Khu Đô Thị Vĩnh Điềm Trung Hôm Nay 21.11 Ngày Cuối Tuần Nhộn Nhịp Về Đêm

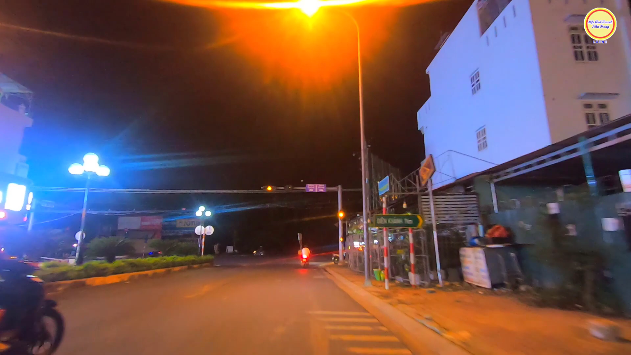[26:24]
Ngay vị trí này nếu có chuyến diện bàn mà rẽ bên tay trái thì sẽ đi xuống lại trung tâm thành phố Nha Trang, còn rẽ phải thì đi lên lại Diên Khánh, ngã ba Thành.
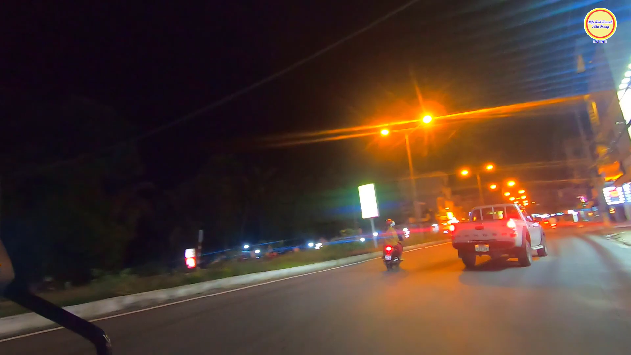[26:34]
Ngay vị trí này là có một cái biển chỉ dẫn đi lên Diên Khánh là 7 km nữa. Đi tới một đoạn nữa sẽ là tới cầu Dứa. Rồi em xin tạm dừng video tại đây. Cảm ơn cô chú chị bạn đã xem video. Em xin mến chào cô chú chị bạn.